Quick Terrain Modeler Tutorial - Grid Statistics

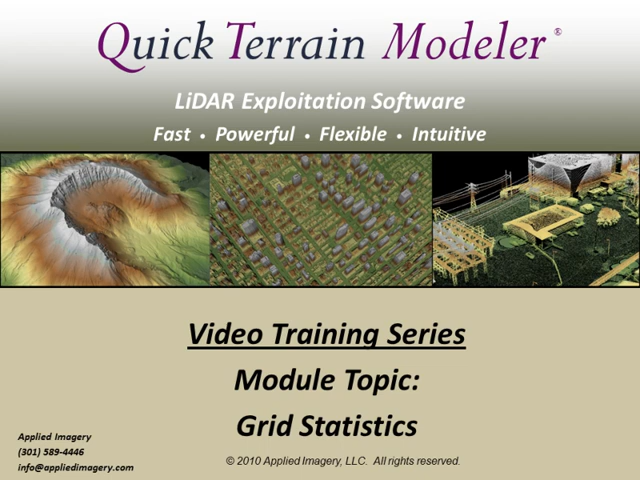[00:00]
Welcome to the Quick Train Model video training series. This module will cover grid statistics. Grid statistics allow you to extract additional information from your LiDAR point cloud and can be useful for everything from quality control to automated feature extraction.
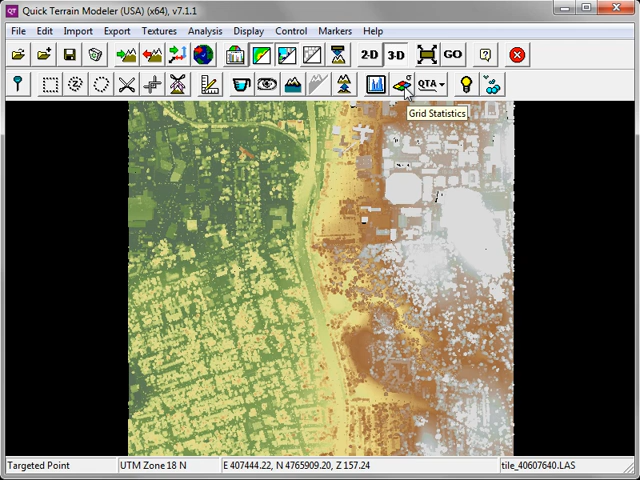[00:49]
This launches the Generate Grid Statistics window. In the upper left you'll see the reference grid. The spacing refers to the size of the grid cells.
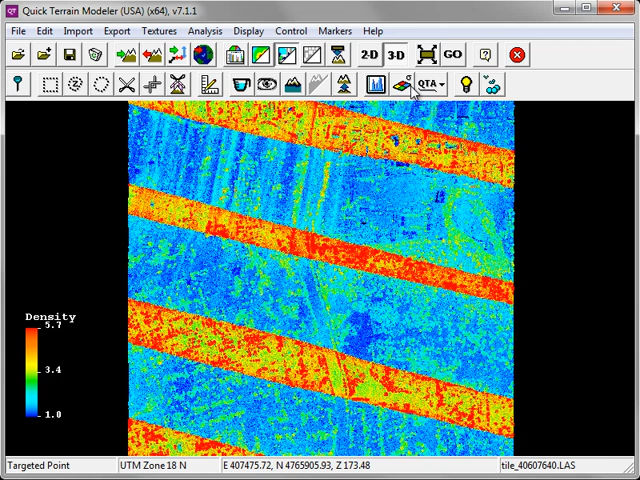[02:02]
This time we'll choose to generate the z deviation.
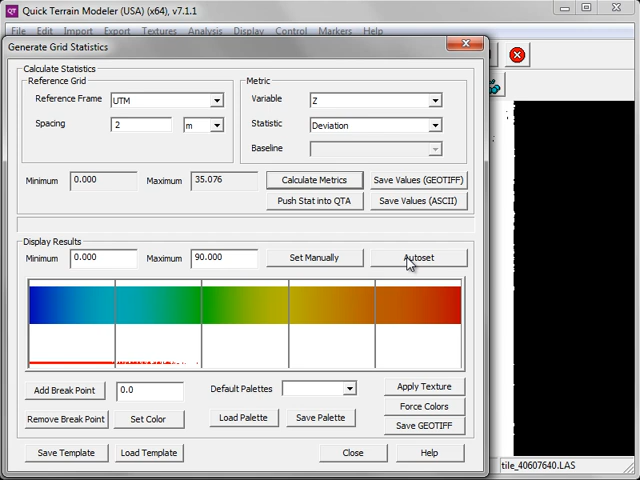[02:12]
If you've generated more than one grid statistic and passed it through to a texture,
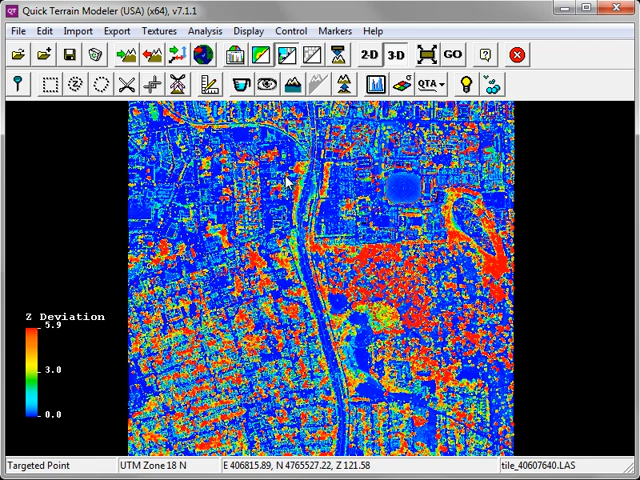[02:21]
you can toggle on and off those texture layers by going to the Texture menu and choosing Show Hide Textures.
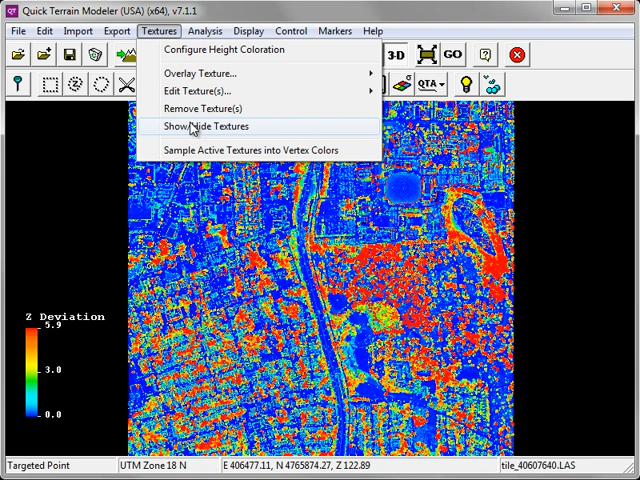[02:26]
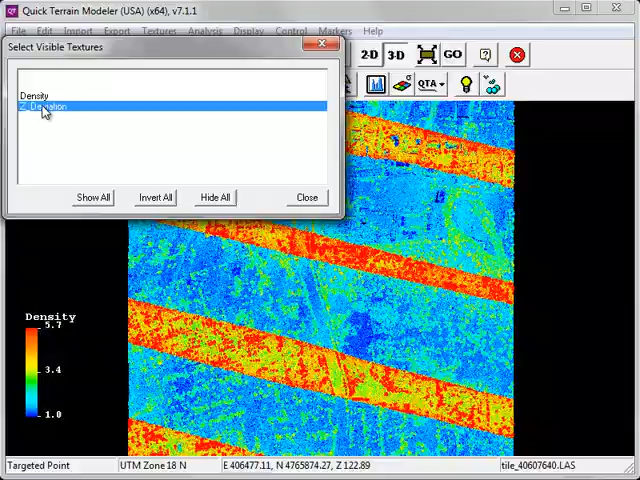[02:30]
You'll notice that the z deviation layer does an excellent job distinguishing between buildings, where there's relatively low z deviation in the point cloud, and trees, where there's a high amount of z deviation in the point cloud.
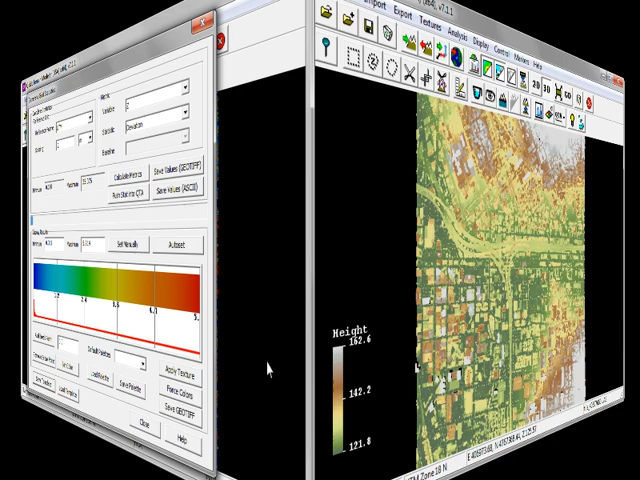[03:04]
Once you've opened your new model, click on the Grid Statistics button. Click on Load Template. Select the Save Profile and click Open.
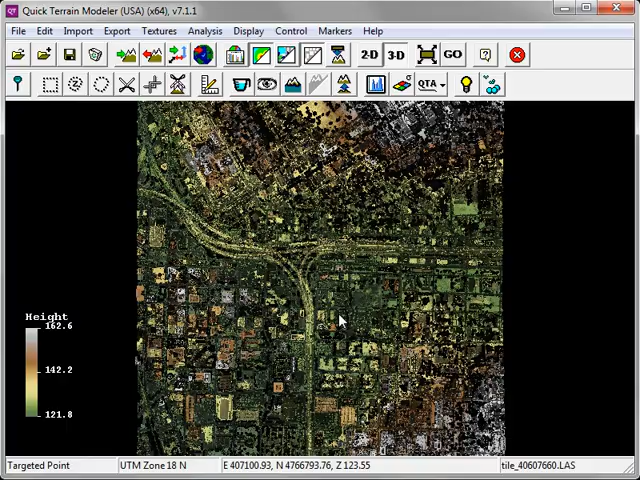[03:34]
Now, if I zoom into my model, and hold down the Shift key to query a point,